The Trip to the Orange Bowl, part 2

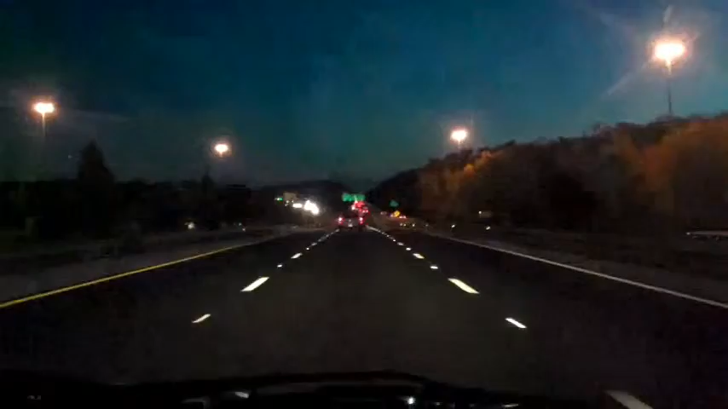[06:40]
All right, we're approaching the Florida Turnpike now. It's pretty much nightfall. There are a bunch of trucks all over the place. Some tour buses. And Derek is still in the back making odd noises. What the... Yeah, there he is. Yes. Yeah, you did that on purpose, though. All right. So... Hey, I had to add to the effect. Okay. So, yeah, Justin, your lights are on. Yeah. Definitely. Star date's at 328.